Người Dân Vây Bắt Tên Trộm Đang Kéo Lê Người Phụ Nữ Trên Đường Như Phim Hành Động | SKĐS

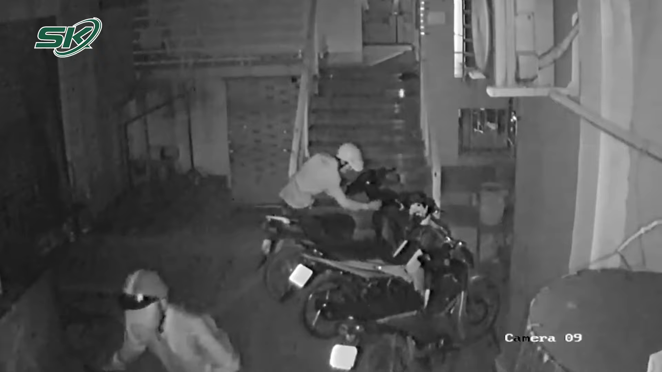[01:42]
Tiếp tục là một màn trộm xe máy đỉnh cao đến từ hai tên đạo trích Chỉ vài thao tác bể khóa đơn giản, hai chiếc xe máy trong nhà trọ đã không cánh mà bay Theo đó, vào ngày 8 tháng 8, mạng xã hội xôn sau clip Hai nam thanh niên đột nhập khu trọ, bể khóa, lấy trộm xe máy của người dân Vụ việc xảy ra tại khu trọ trên đường Lê Văn Lương, xã Phước Kiển, huyện Nhà Bè, thành phố Hồ Chí Minh Theo clip, khoảng 2 giờ 20 phút ngày 6 tháng 8, hai nam thanh niên đến khu trọ nói trên Sau đó cậy cổng vào bên trong,